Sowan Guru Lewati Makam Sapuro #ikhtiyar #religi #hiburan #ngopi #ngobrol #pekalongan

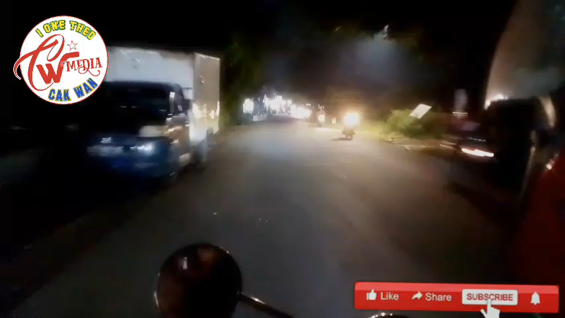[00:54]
Mobil iki kok engko rentalan kok yo. Sing ndi? Kae mung jebar kae, Mbah. Rentalo.
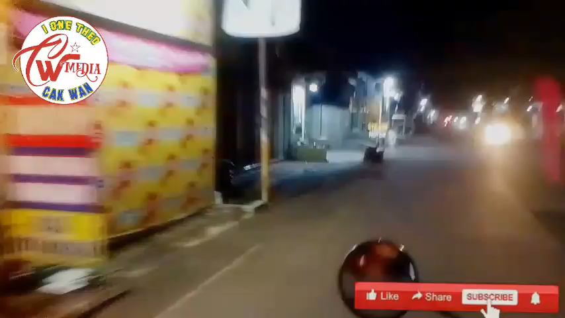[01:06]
Ini tekan kene iki yo siji iki. Lampu. Anu bang. Kok ora mau tekan aduh.
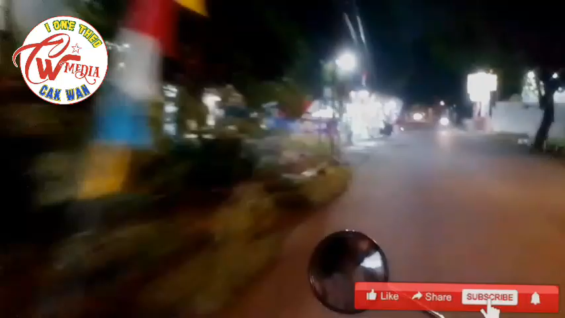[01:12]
Lah kok lampu-lampu koyo piye? Bingung. Lah mau GPS e ra wer iki yo yo.
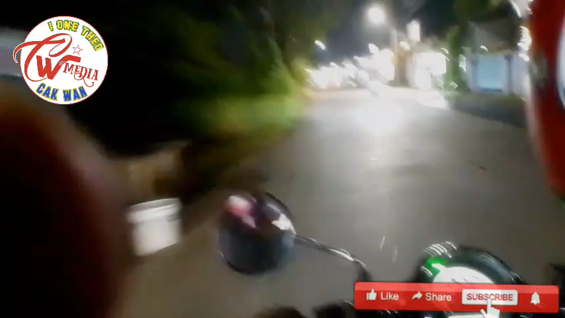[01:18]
Awak dhewe mau Pak mbendek Pak belok nang kene sajan dik keker kok ngertine kan nganu dik.